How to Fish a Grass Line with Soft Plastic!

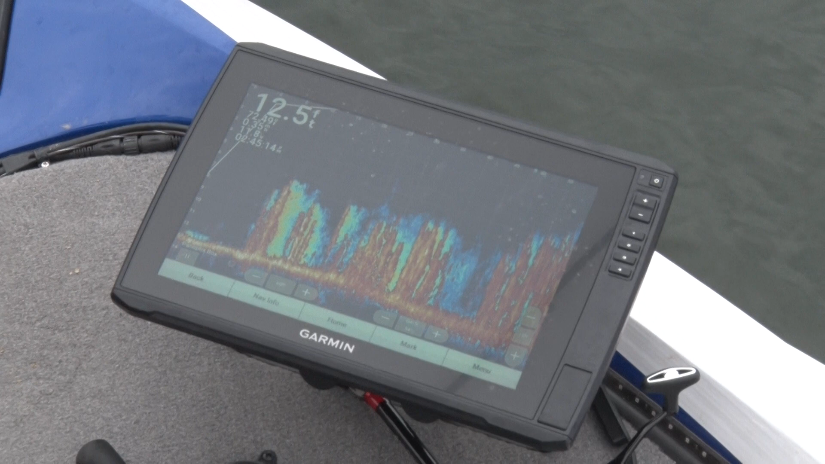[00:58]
On screen: depth 12.5 ft
and you can see on this right here where the edge of that is. You see the grass. I'm looking out here. This is looking out here 60 feet. 60 feet away. My boat is right here. You can see this is the edge of the grass line right here. That's the edge. All of this is grass and that grass is coming up seven foot at the top. Up here it comes up a little higher up there. This is out here.
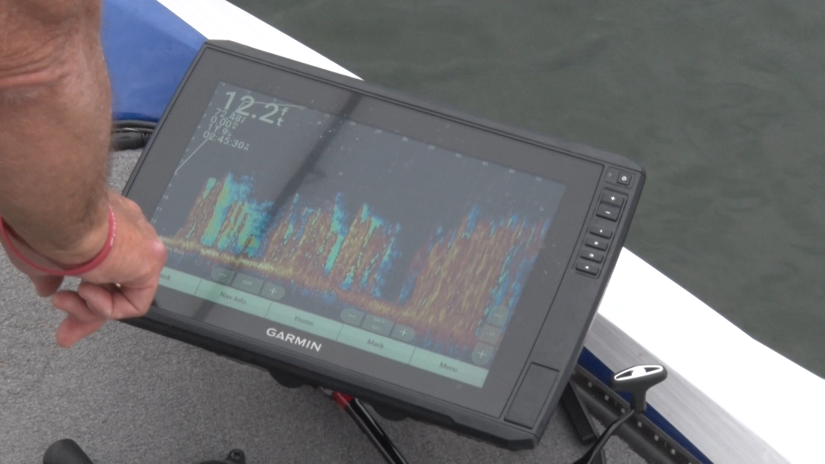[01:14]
On screen: depth 12.2 ft
Now I'm in 11 foot of water. This is the top of my grass. This is the edge. This is the edge right here.
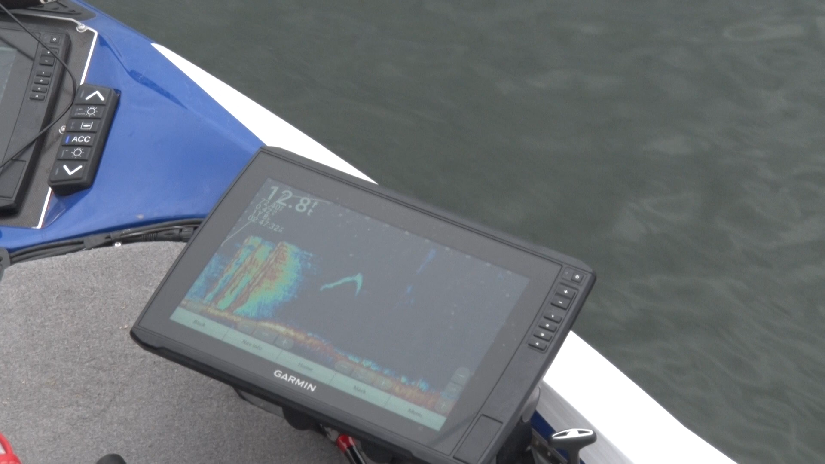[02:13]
My bait dropped way back behind there. I thought that fish for a second was coming after my bait. It started up. Now I've actually got the edges kind of behind me. I want to back up just a little bit. Just looking forward out there with that. Now you can see it. Now what's happening there, it looks like that the grass is going behind me. That's because I got the boat in reverse. I'm backing up. Now you can see how distinct that edge is.